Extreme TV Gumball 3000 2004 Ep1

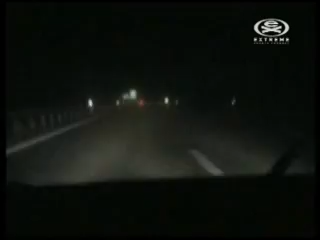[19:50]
It's been a tough night for the crews Bad weather, difficult navigation Lack of fuel And police speed traps Have all taken their toll But for the lucky ones Who've made it this far The first official stop near Aubusson Is a welcome sight Aubusson Woo!